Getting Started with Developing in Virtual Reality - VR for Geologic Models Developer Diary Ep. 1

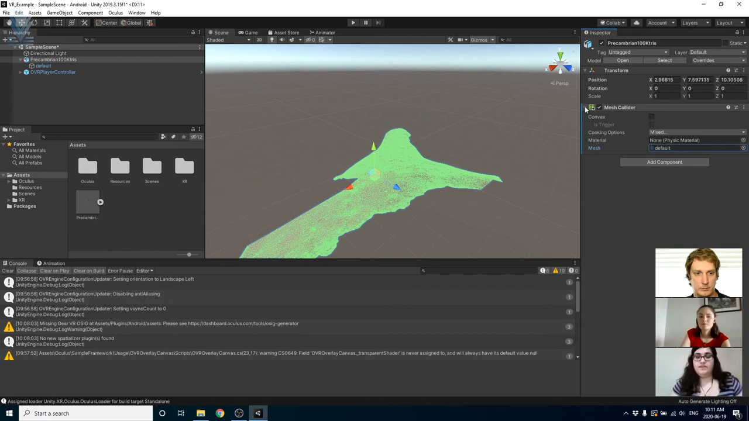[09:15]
and we are referencing that mesh from the model right now.